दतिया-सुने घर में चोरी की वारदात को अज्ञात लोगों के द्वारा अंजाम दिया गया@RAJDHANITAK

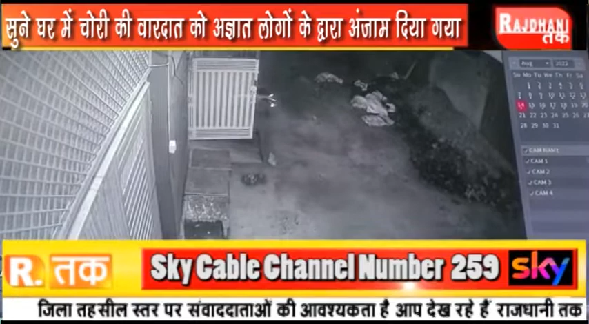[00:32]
तोड़ते और बाइक ले जाते नजर आ रहा है दतिया से ब्यूरो चीफ राजकमार शर्मा की रपोर्ट